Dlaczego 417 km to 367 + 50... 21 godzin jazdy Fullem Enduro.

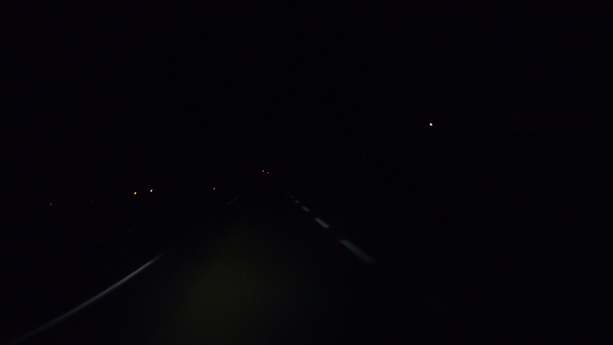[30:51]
Zaczął mnie boleć żołądek. Jest to bardzo niekomfortowe dla mnie. Jadłem różne rzeczy, znane mi, różne smaki, wszystko było dobrze, ale boli mnie teraz żołądek. Godzina 18:23, skręcam w prawo na Czarnków z drogi 178 na Oborniki i tu kończy się
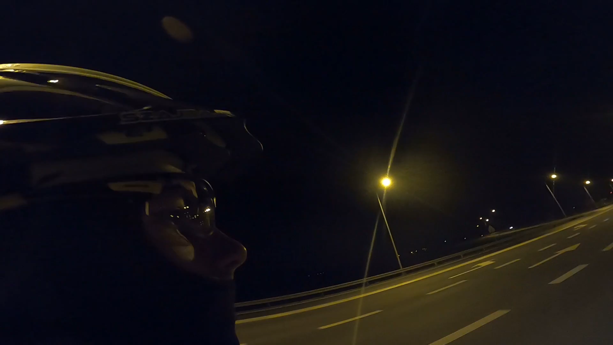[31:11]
jazda z samochodami wyprzedzającymi na gazetę. Tak jest. Skręć łagodnie w lewo. Dokładnie, skręcam sobie tutaj i jedziemy do domku.
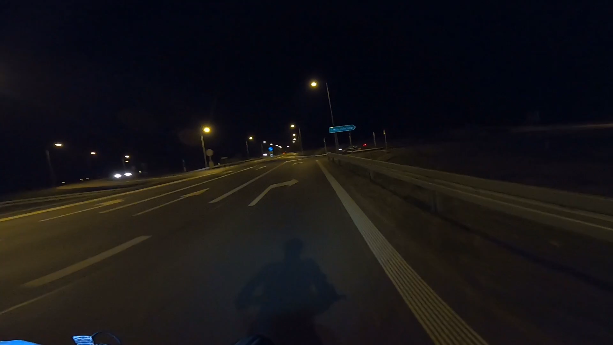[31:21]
A zostało 168 kilosów. Czy wy coś widzicie? A nie widzicie, nic, czekajcie. O, teraz? No.